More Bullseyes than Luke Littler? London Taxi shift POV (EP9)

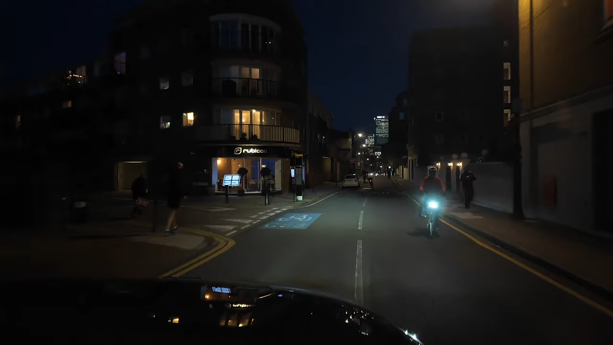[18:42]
so narrow street job number five dan seems to be having a good day so far
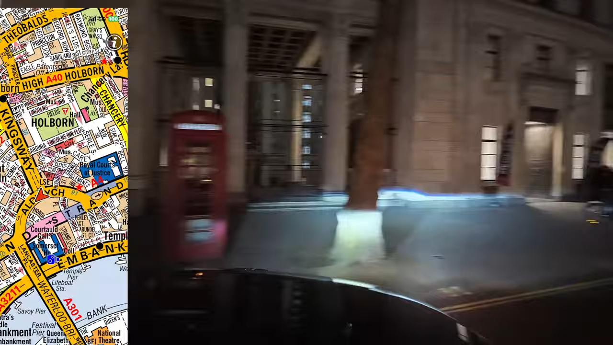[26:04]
So when you get to the junction of Kingsway, we U-turn there,
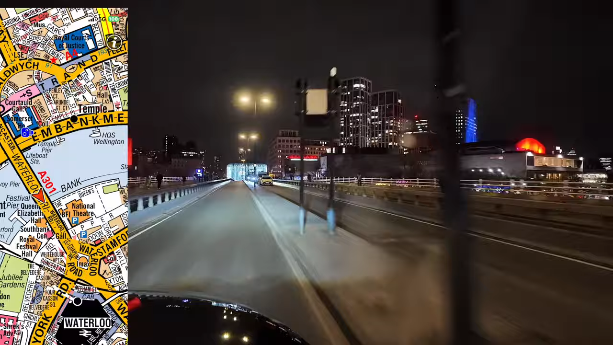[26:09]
it is legal, you will upset people, but sod them, we've got money to make. From here, it's just straight over Waterloo Bridge, comply the IMAX roundabout, leave by Waterloo Road, and the customer asks for this entrance, so they can get in the McDonald's.
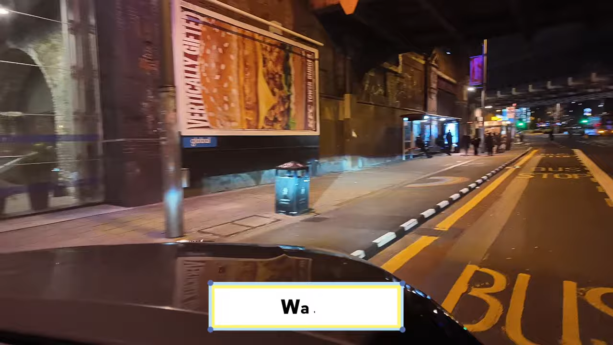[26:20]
We do the U-turn outside the Duke of Wellington, and set them down. That's job number 9 done, happy days.